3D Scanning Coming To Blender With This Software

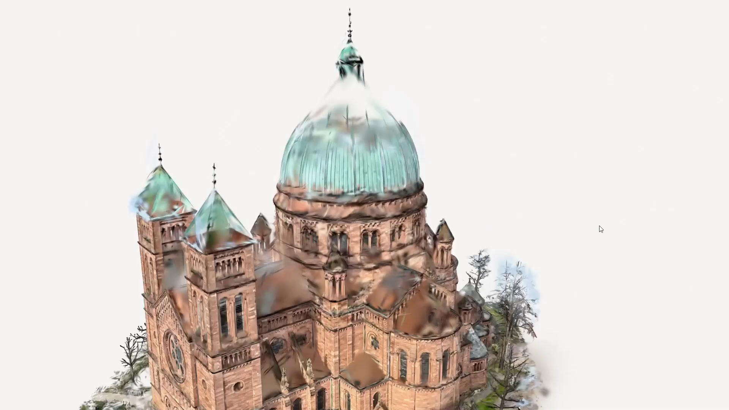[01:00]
actually resurfaced and it is making huge waves in the computer graphics scene
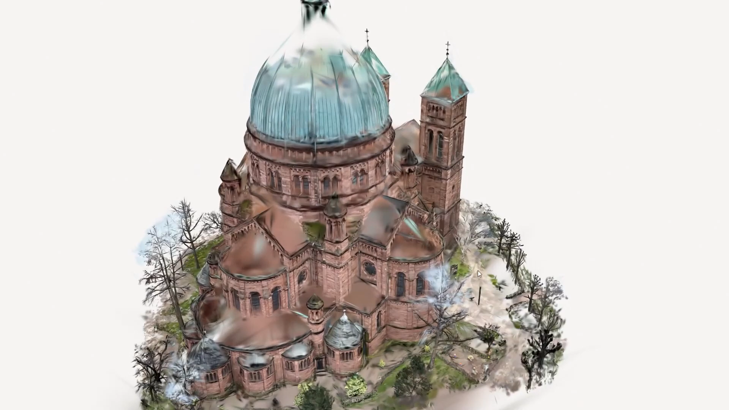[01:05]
is the new approach used to generate these things
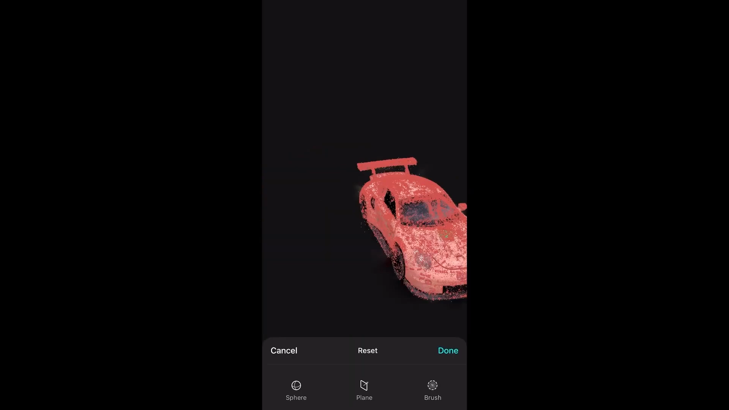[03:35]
cropping tools not long after and then in march 2024 they introduced the world's first 3gs to mesh
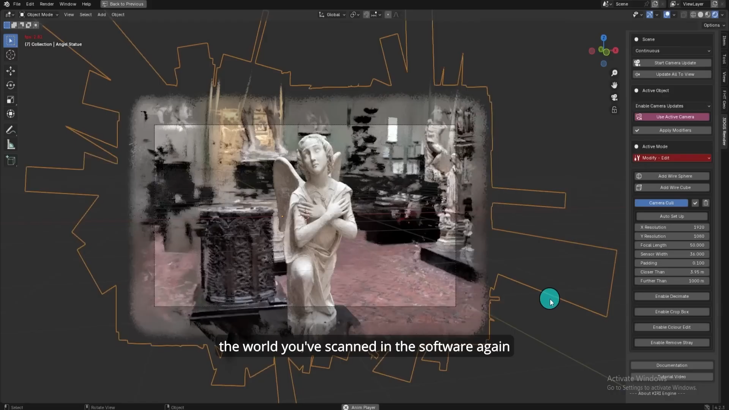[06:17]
sadly you can't do much with them especially
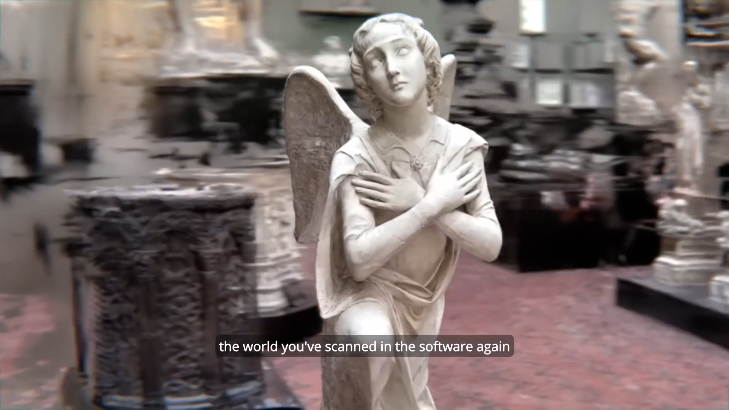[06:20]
if you are a blender user the
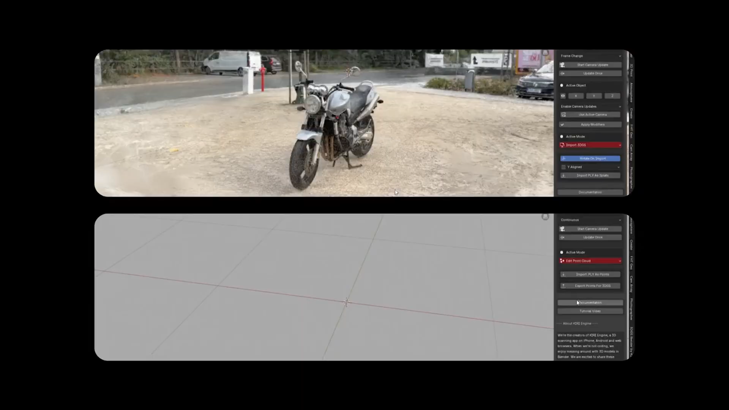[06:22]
add-on opens up a lot of possibilities when dealing with this new tech you have a dedicated window where you can import your ply files adjust shading masking and a lot more this new
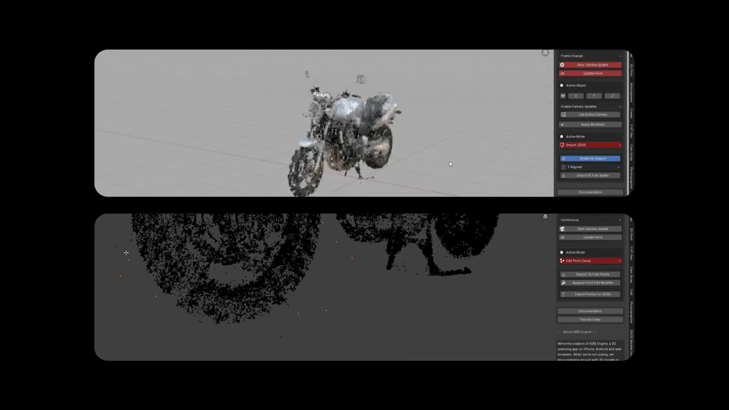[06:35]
add-on version also fix a lot of previous issues and glitches the add-on is now more reliable and can deal with
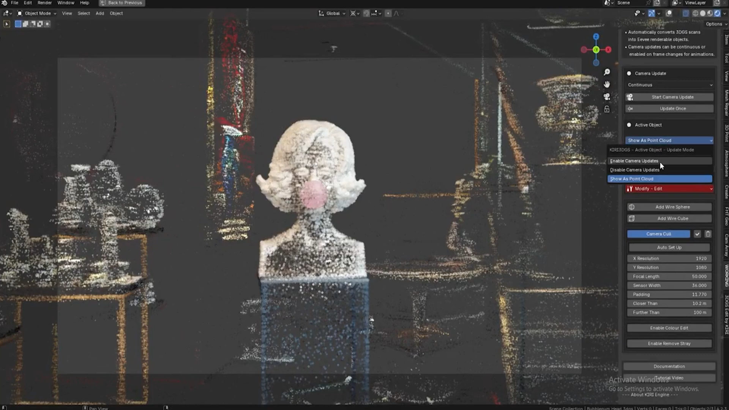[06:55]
much more you can also support full depth of field and all those good old camera
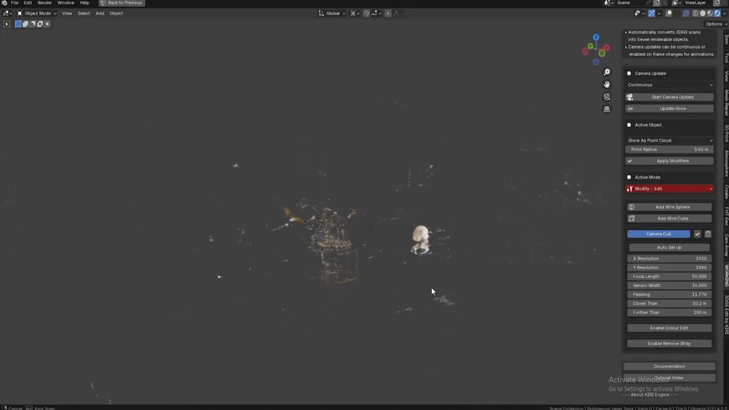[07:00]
effects on top of that the add-on is completely free so if you are using